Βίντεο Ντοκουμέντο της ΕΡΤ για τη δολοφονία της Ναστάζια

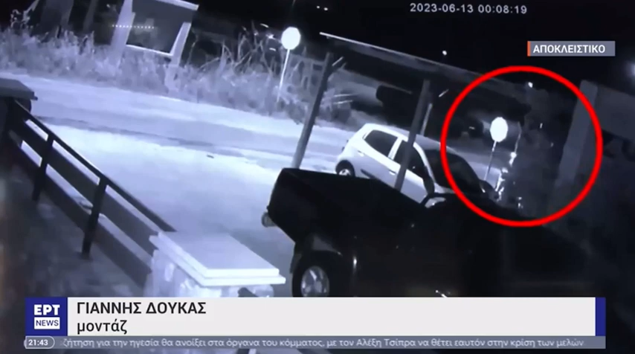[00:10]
Στο βίντεο ντοκουμέντο φαίνεται ο Μπαγκλαντισιανός μαζί με το θύμα να επιβαίνουν στη μηχανή του το βράδυ της Δευτέρας 12 Ιουνίου. Το ρολόι της κάμερας δείχνει 00, 08 και 16 μεσάνυχτα της Τρίτης, αλλά σύμφωνα με την ιδιοκτήτρια της οικίας, το ρολόι πάει 1 ώρα και 9 λεπτά μπροστά, δηλαδή η πραγματική ώρα που φεύγουν από το σπίτι του 32χρονου είναι 22 και 59 το βράδυ της Δευτέρας. Πήραν το καταγραφικό το βράδυ και ότι μέχρι τα ξημερώματα είχαν βρει τον ύποπτο,